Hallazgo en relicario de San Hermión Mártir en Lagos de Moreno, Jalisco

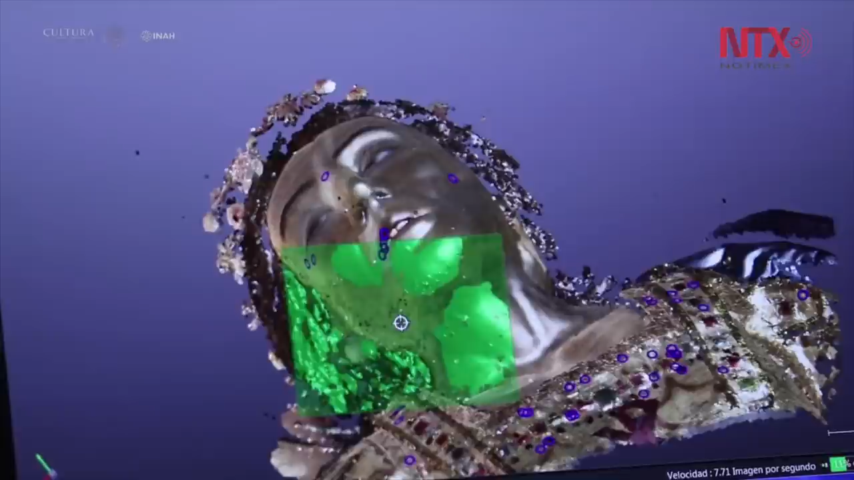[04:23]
para construir la geometría de una manera muy precisa y tener al final como resultado un modelo tridimensional.